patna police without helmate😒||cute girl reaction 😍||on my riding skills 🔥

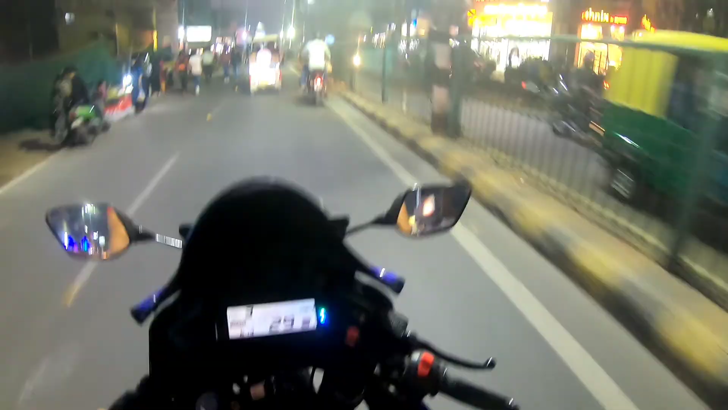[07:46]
अभी ना क्लासेस का अभी छुट्टी का टाइम है, इसीलिए बहुत ज्यादा रश मिलेगा, बहुत ज्यादा भीड़ है।
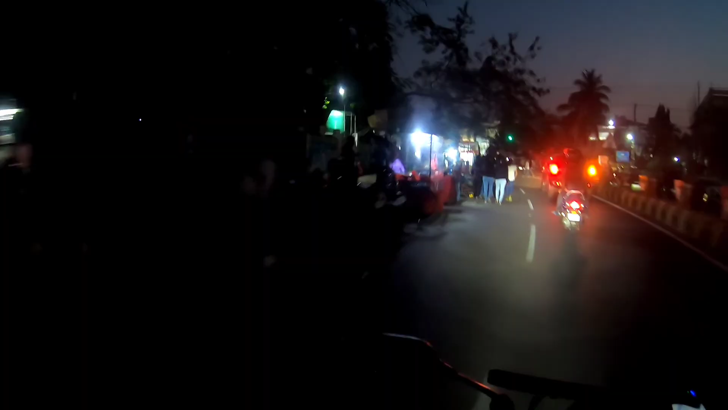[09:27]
क्या बात है, इतना ज्यादा हर जगह पुलिस का पूरा माहौल छाया हुआ है भाई।